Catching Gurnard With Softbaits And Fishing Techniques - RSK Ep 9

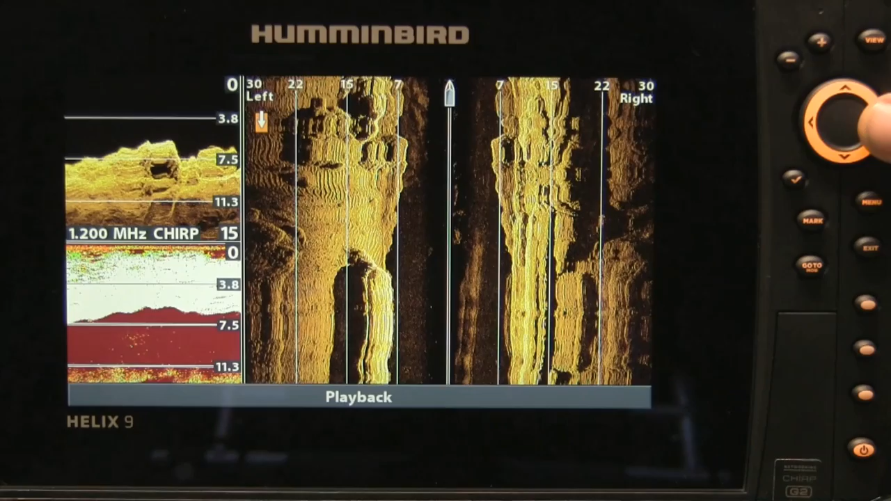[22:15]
The recent addition of my new Humminbird Helix 9 Mega Imaging has given me a whole lot of new options to bring you the latest technology available on the market. What this means is that in future episodes,
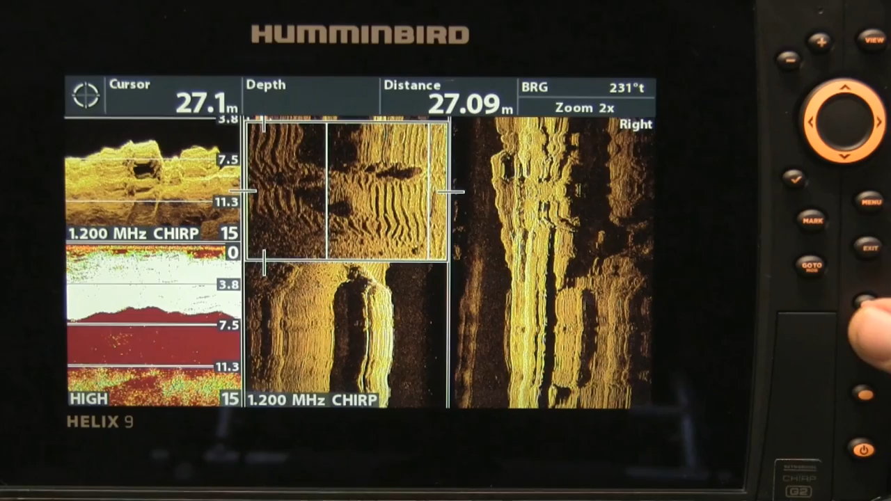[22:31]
I'm going to be able to bring you live video footage of what's actually happening on screen.
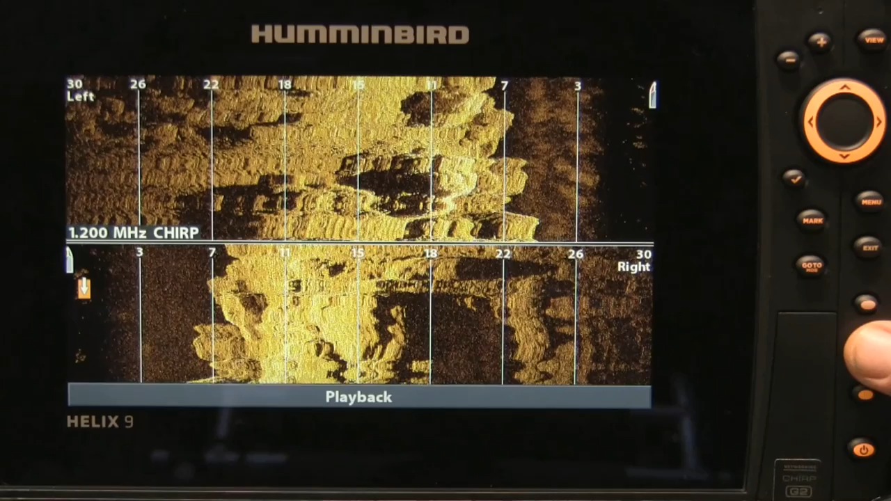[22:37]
It also allows me to show you other things like how to adjust your unit and play with settings,
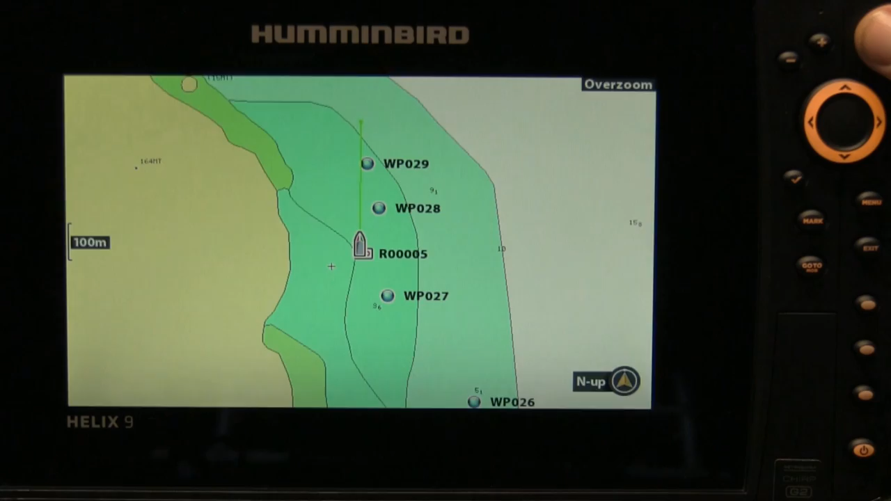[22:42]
zoom in on different features and functions,
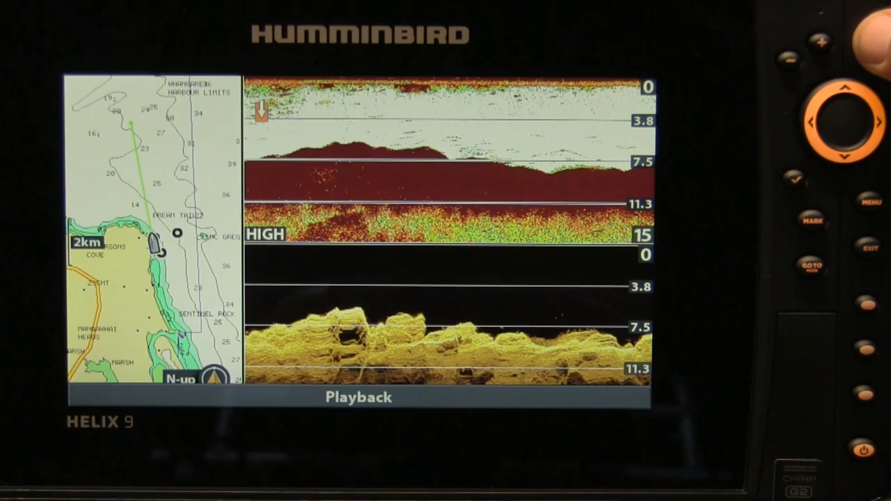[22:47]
and also the various options to allow you to read your fish finder better.
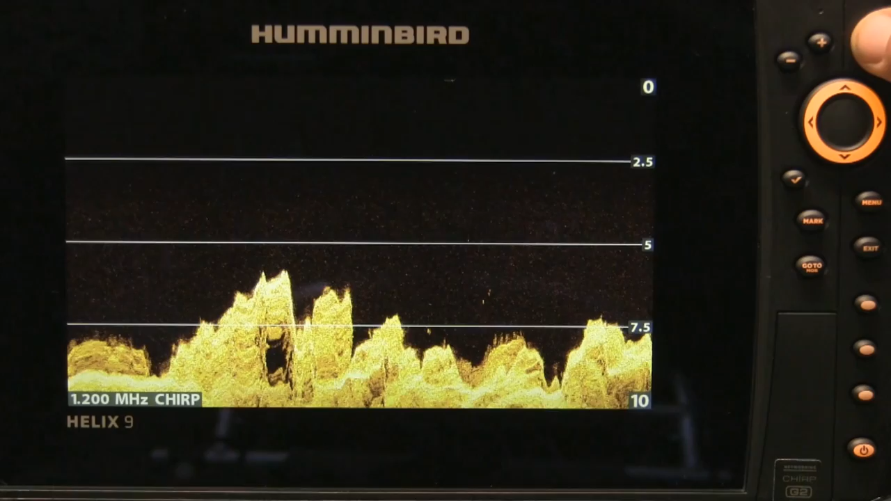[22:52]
With the unit offering way more power than previous versions,
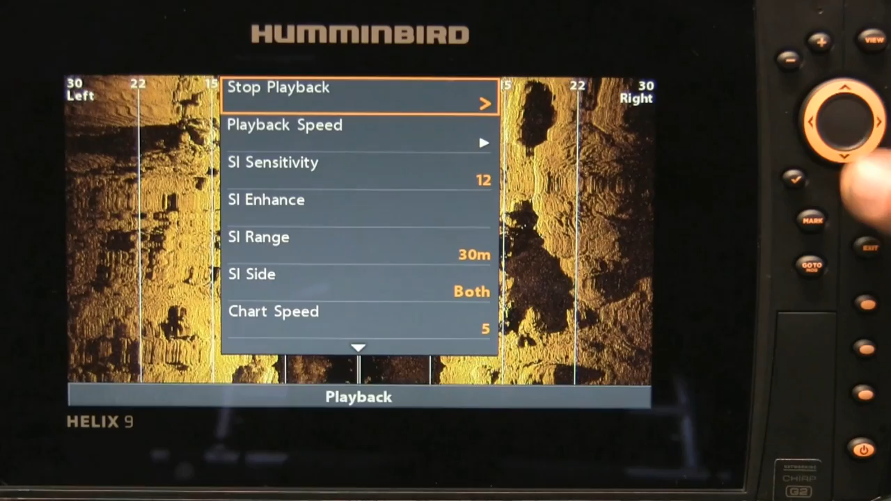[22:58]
the images you can see on screen
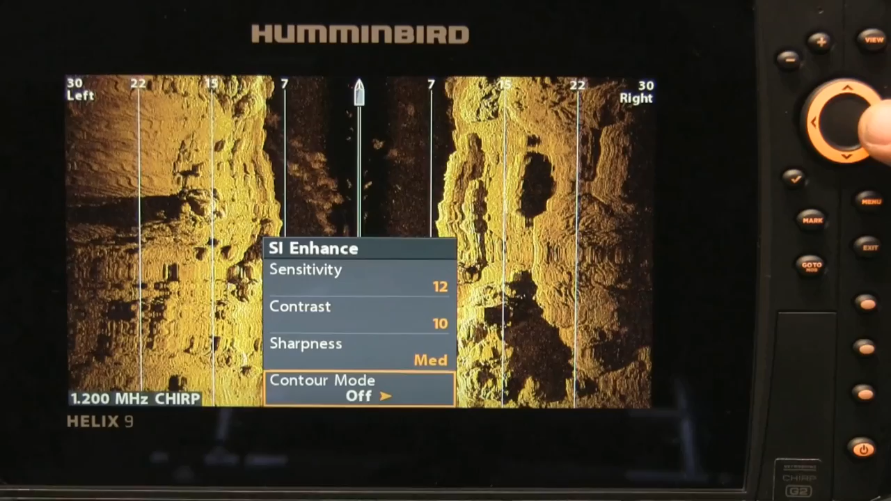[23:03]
here are some of the first that I've captured while out on the water, and to be honest, it's just stunning. The clarity and vision are